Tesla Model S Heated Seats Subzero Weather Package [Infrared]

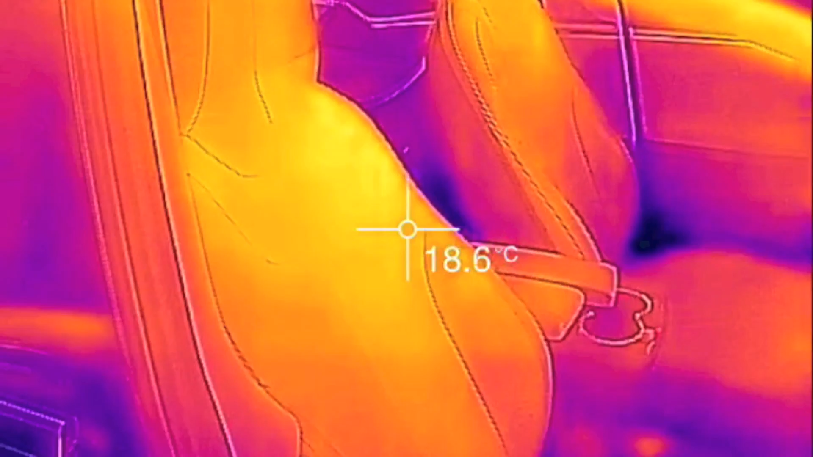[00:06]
On screen: spot 18.6°C
This one I'm just going to demonstrate the heated seats and steering wheel in real time.
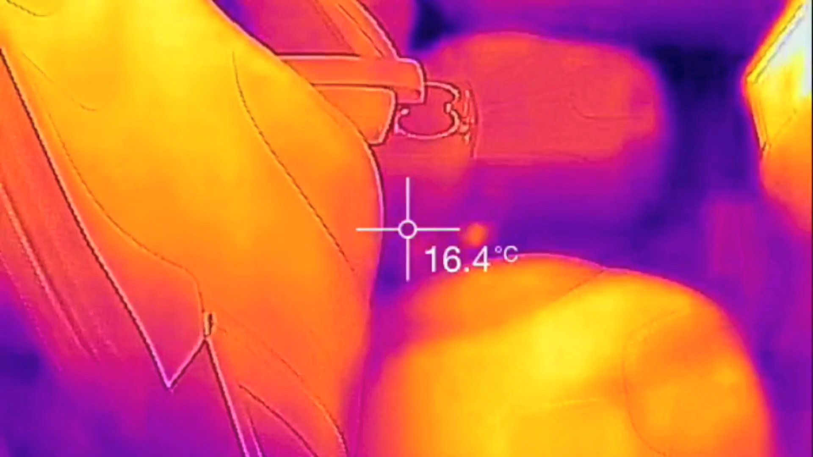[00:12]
On screen: spot 16.4°C
So right now you can see on this seat there's a warmer spot. That's where I was sitting and I just sat down.
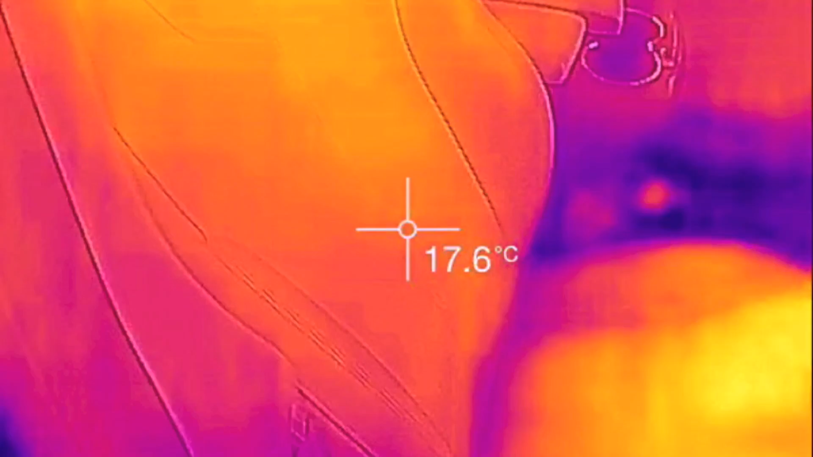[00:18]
On screen: spot 17.6°C
And if we look at the back seat, it's pretty cool except where I sat there to remove my center,
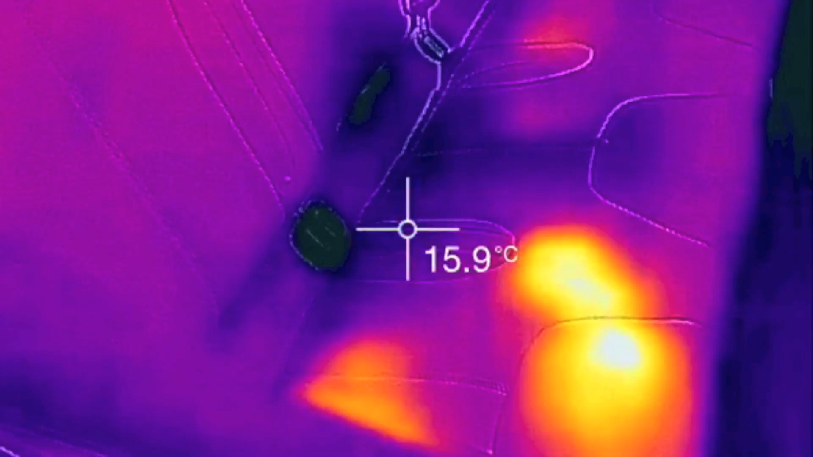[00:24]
On screen: spot 15.9°C
rear premium center console. So let's go ahead here on the screen.
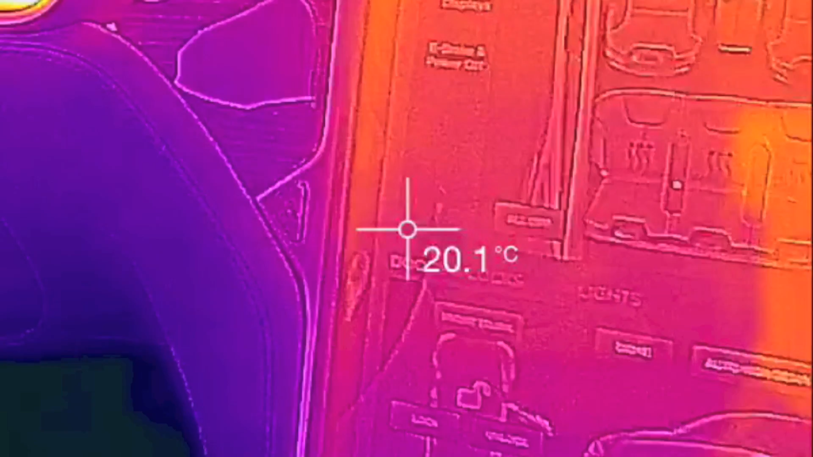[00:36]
On screen: spot 20.1°C
So all the seats will be turned on high.
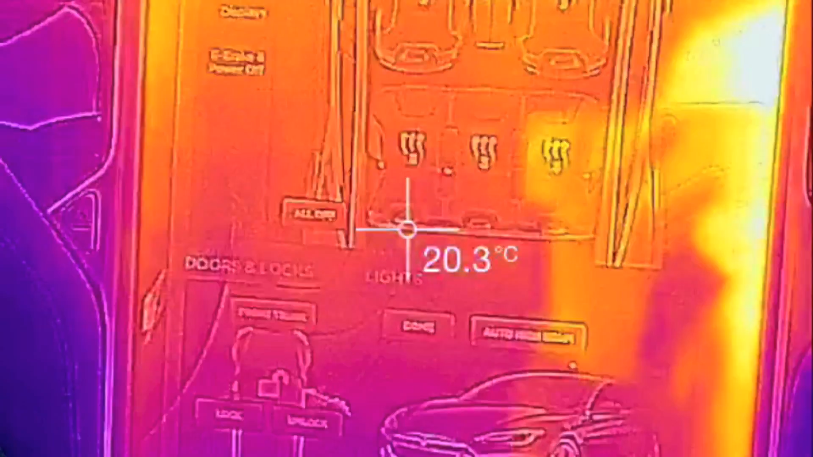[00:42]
On screen: spot 20.3°C
I can't really see it. But anyway, so I've turned on the heated wiper area.
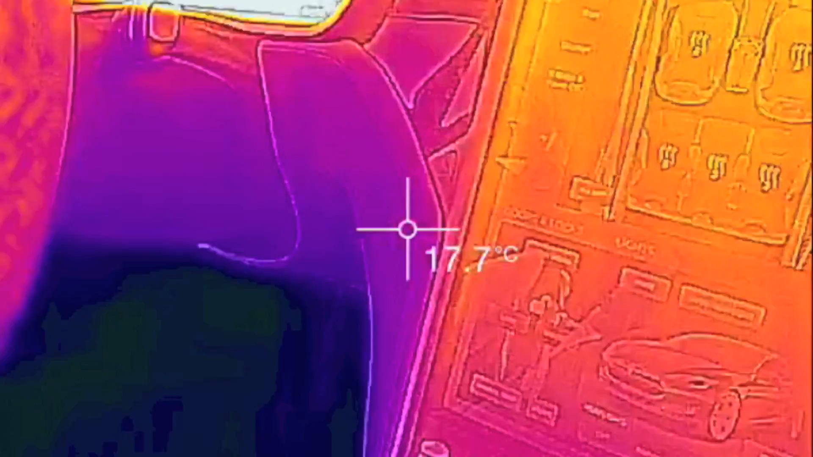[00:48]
I've turned on the heated steering wheel and all five seats. So I'm just going to get out so I don't interfere with the reading.
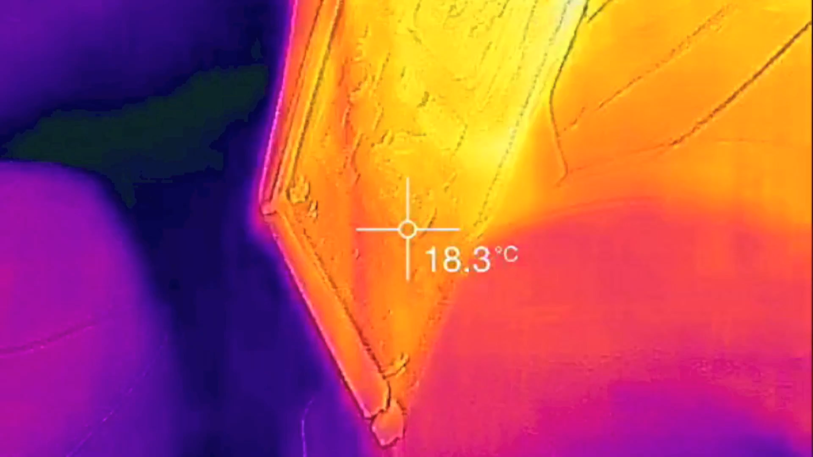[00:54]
On screen: spot 18.3°C
And as you can see, it's already showing my body heat.
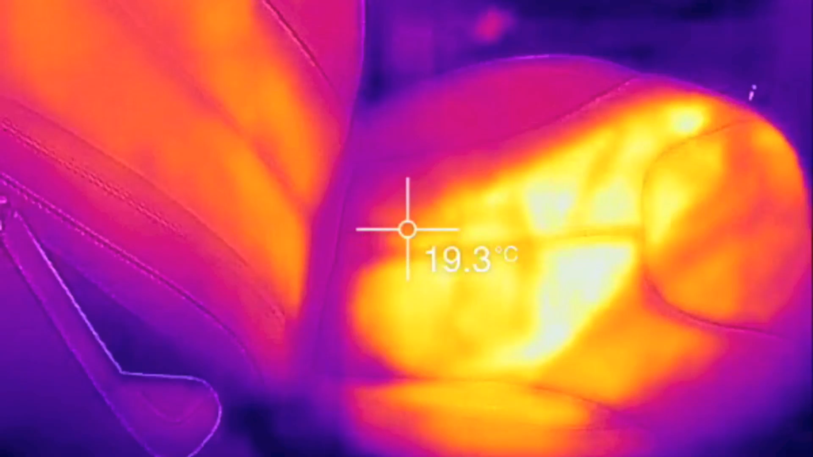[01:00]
On screen: spot 19.3°C
I'm sitting in there for just seconds. So, oh, there.
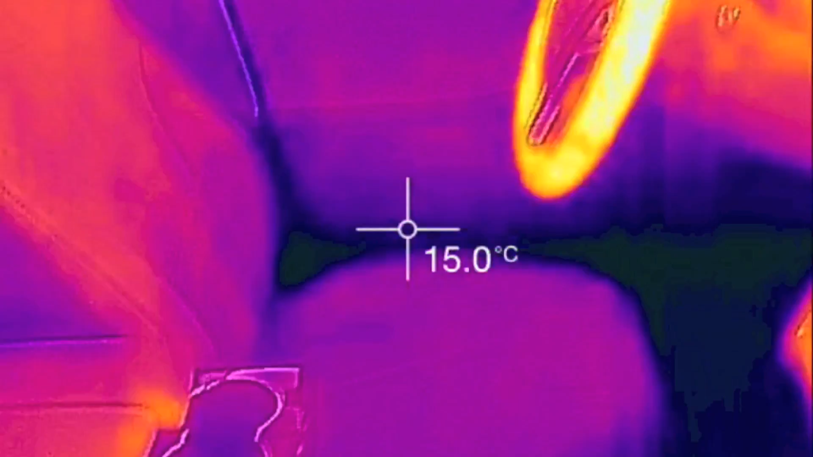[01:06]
On screen: spot 15.0°C
Look at the steering wheel. It's already warming up.
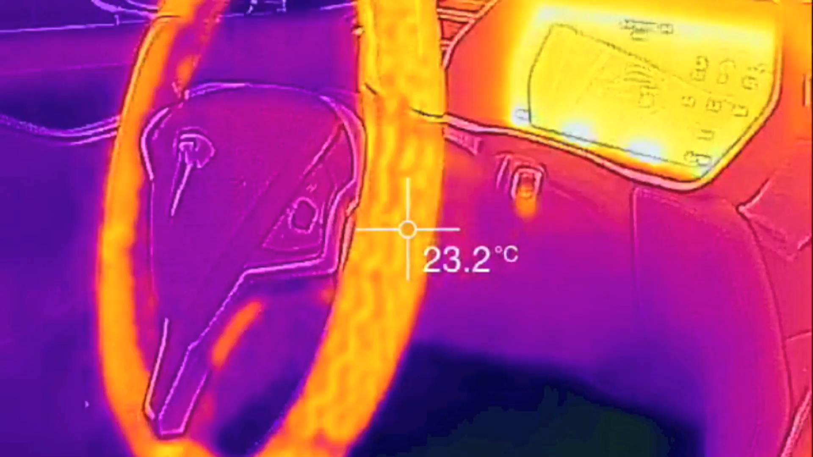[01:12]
On screen: spot 23.2°C
You can actually see a kind of a grid pattern in there.
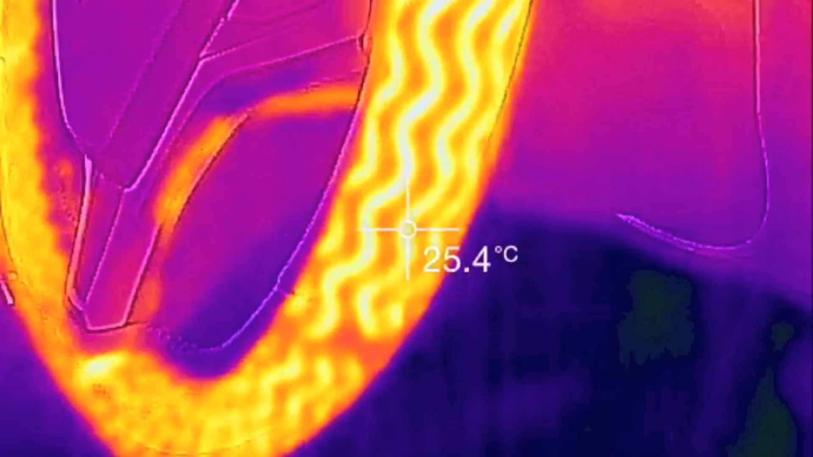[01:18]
On screen: spot 25.4°C
Kind of a zigzag. That is really cool. Wow.
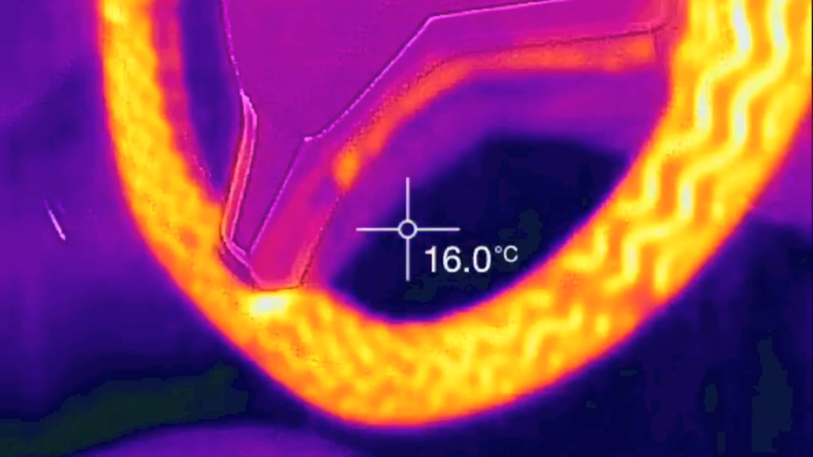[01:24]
On screen: spot 16.0°C
28, 24, 26, 29.
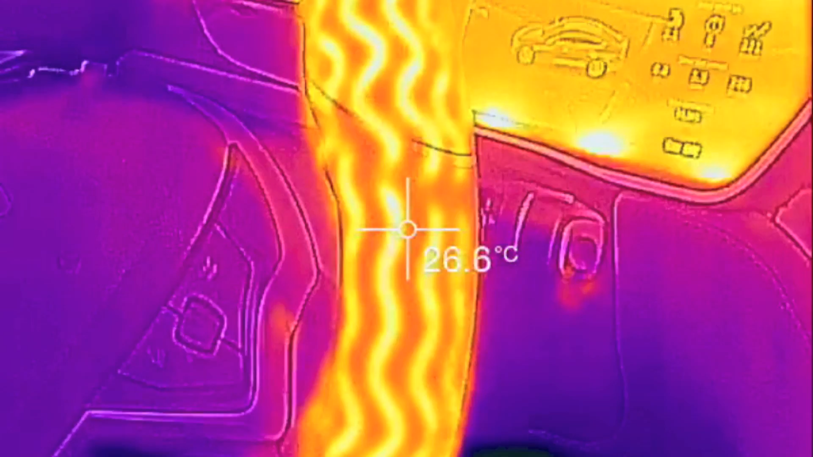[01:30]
On screen: spot 26.6°C
So the steering wheel actually does heat up pretty fast. Let's take a look at the driver's seat.
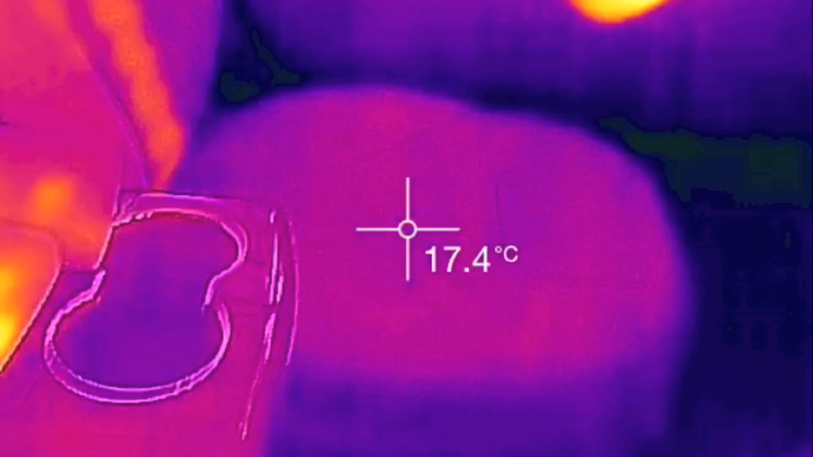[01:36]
On screen: spot 17.4°C
Sorry. Sorry. Okay.
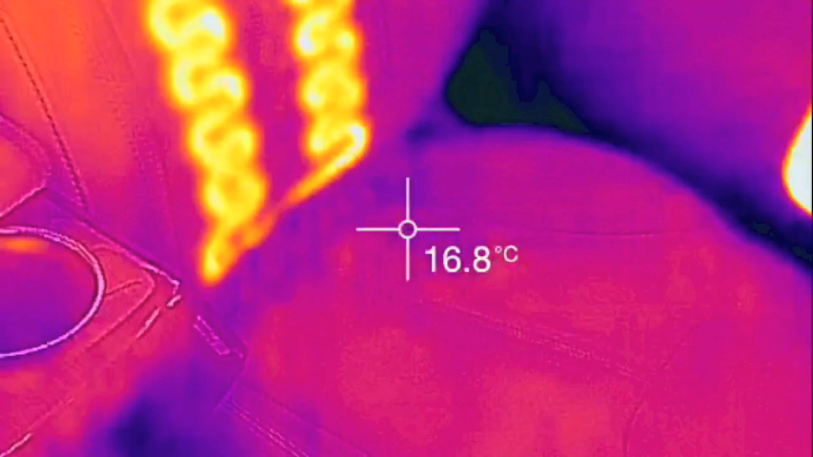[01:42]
On screen: spot 16.8°C
So we can see on the driver's seat the actual element that's warming.
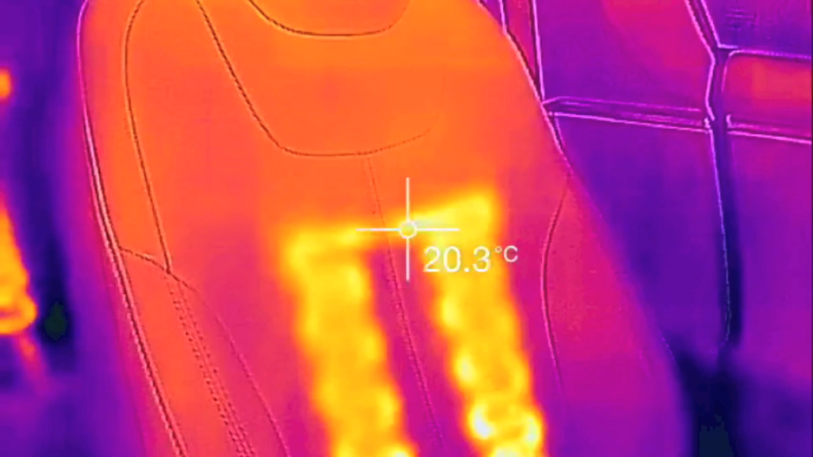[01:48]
On screen: spot 20.3°C
You can see how the heat is pushed out.
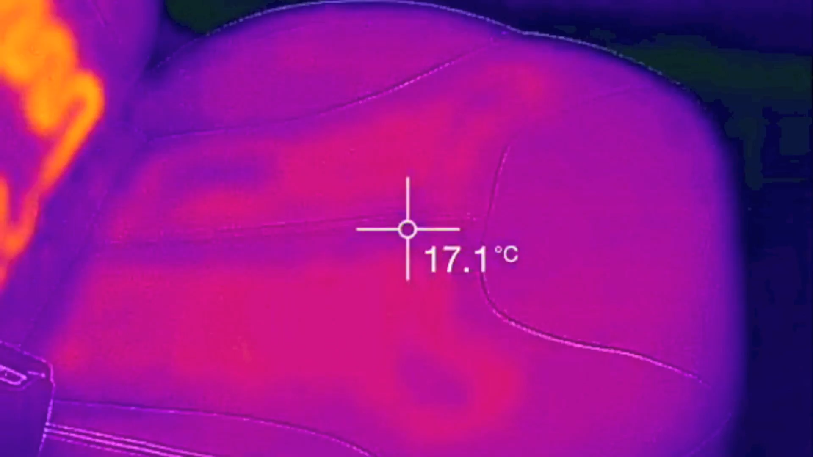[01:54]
On screen: spot 17.1°C
Not really. Oh, you can kind of make out the bottom. Let's look at the seat.